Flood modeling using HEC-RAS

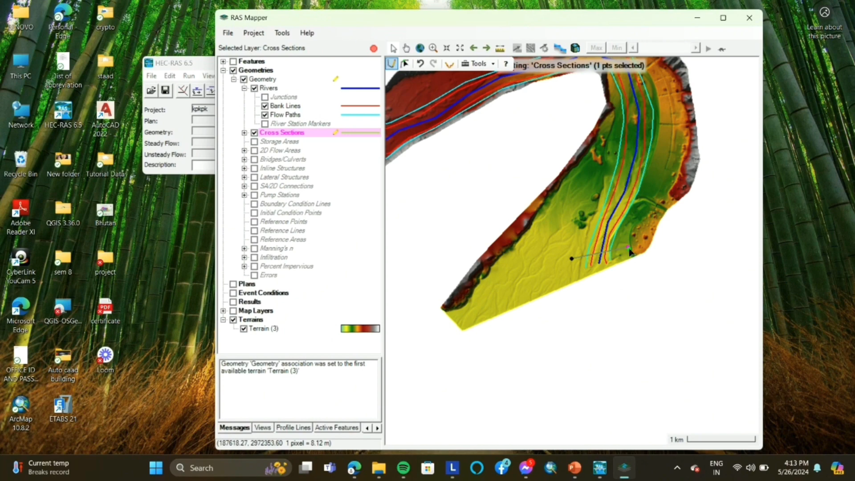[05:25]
While picking the cross section of the river,
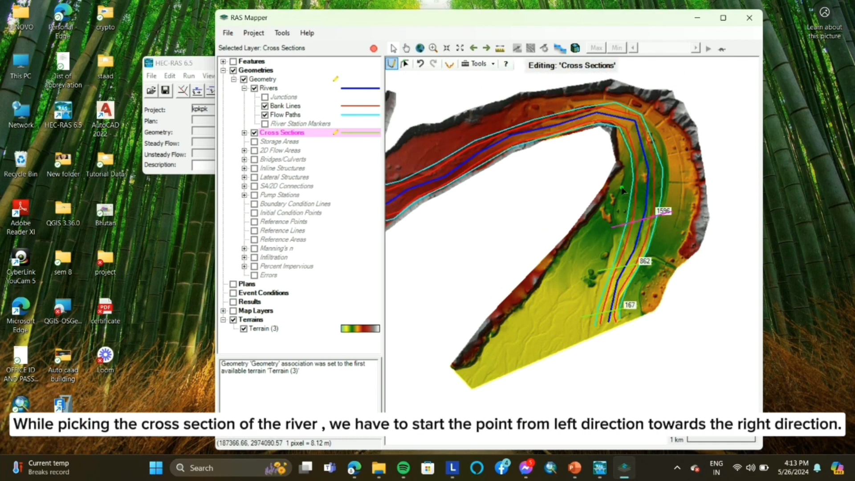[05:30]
we have to start the point from left direction towards the right direction.